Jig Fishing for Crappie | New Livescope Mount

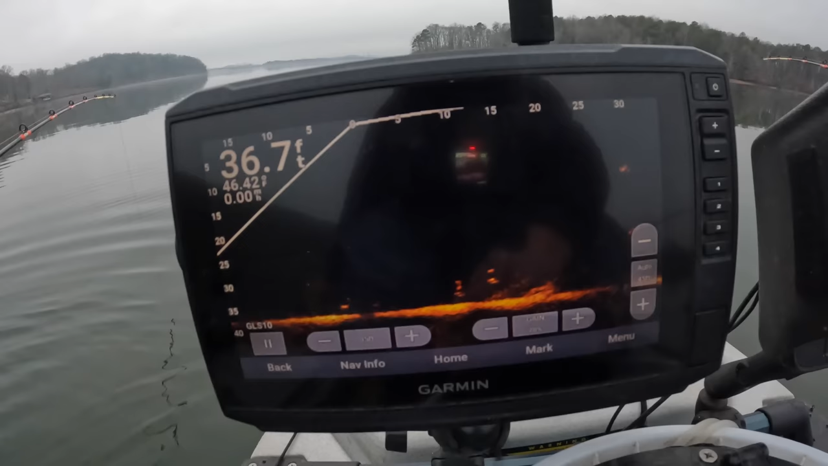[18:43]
On screen: depth 36.7 ft, water 46.42°F
Let me try to turn my transducer around here. Well, okay. There it is. It's coming in a little bit. About 20 feet out in front of me.
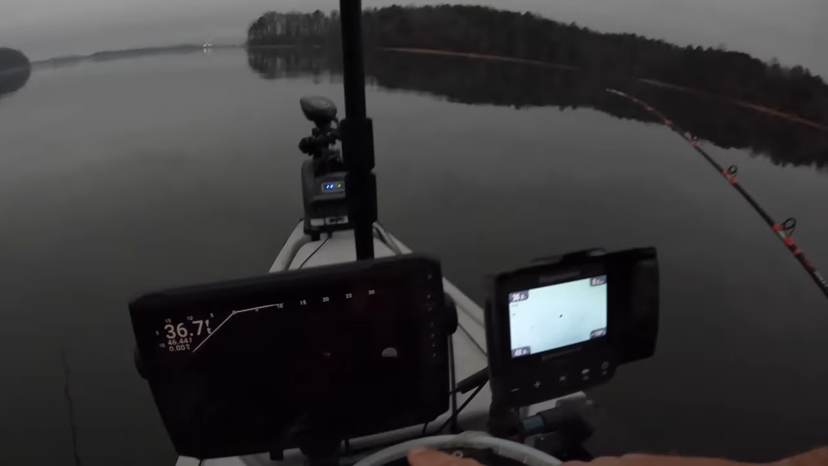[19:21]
And I had a live scope looking in front of me and I come up on that brush right there and I saw some smaller marks here on it.
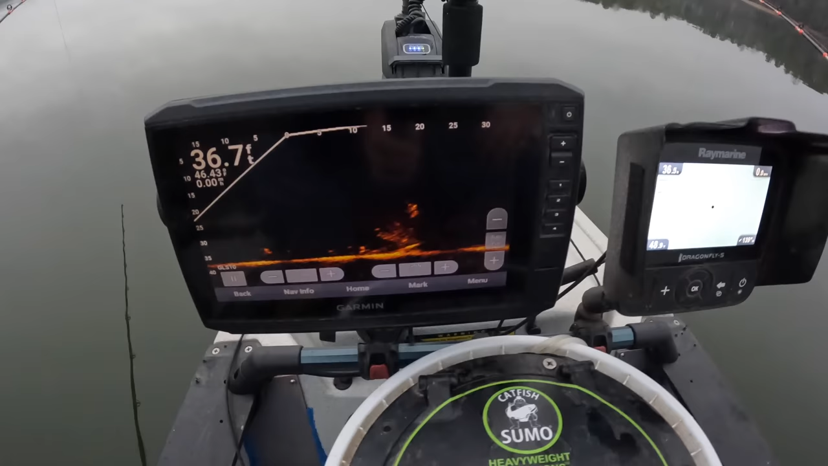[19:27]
On screen: depth 36.7 ft
And I thought I'd just drop a jig down in there and just see what they were.